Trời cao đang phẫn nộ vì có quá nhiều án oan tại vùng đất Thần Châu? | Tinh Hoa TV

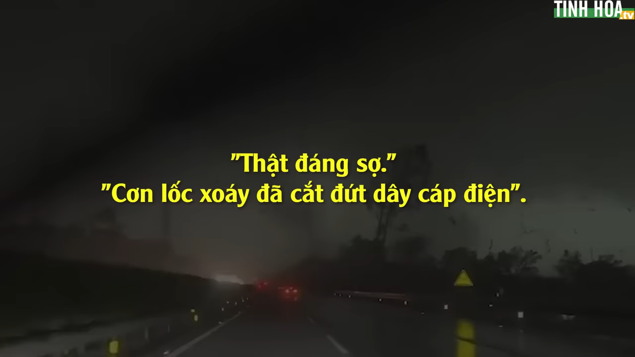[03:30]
Mọi người có mặt tại hiện trường và một số xe cứu thương đã đến. Trời tối một lúc rồi sáng hơn một chút, thật kinh khủng.